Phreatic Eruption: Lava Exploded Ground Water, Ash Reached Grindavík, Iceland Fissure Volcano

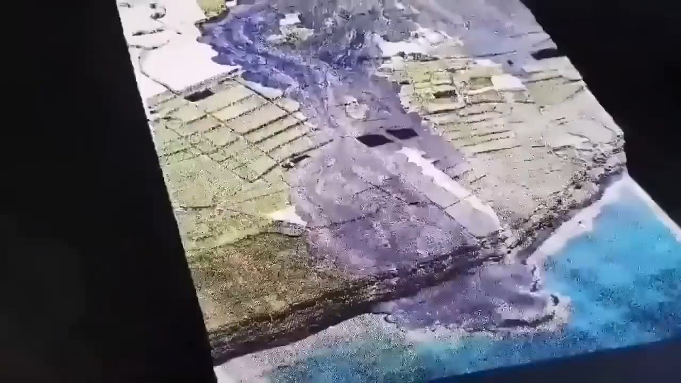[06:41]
Where it ended I want to see. The older ones you can see that they are created layered lava as cliffs that we see.